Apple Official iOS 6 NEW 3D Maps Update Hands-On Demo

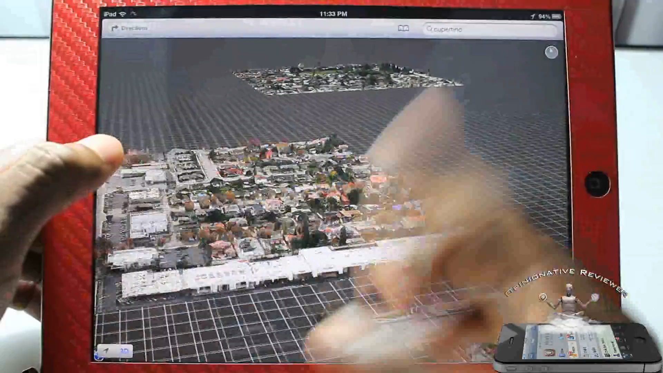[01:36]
just let it take its time and render and that's the major attraction